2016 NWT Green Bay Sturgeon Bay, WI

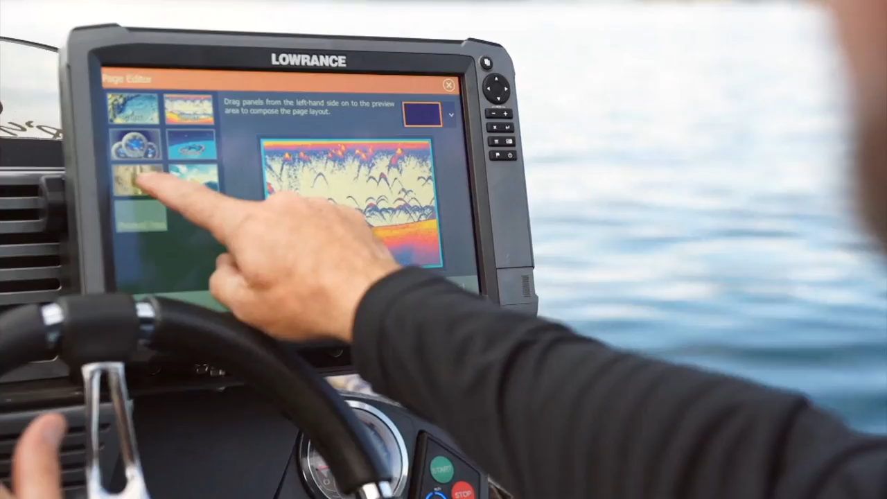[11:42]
hd sonar imaging clearer views faster interface multi-touch screen
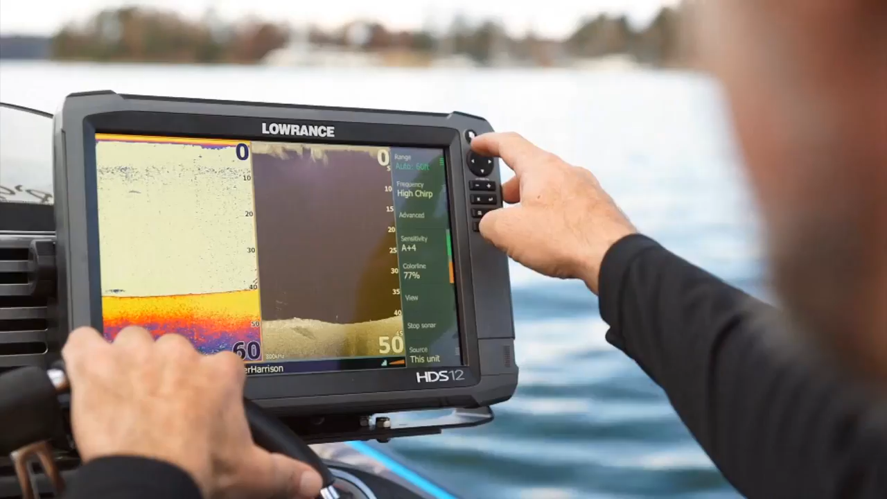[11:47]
keypan operation and total boat control plus with versatile networking and go free wireless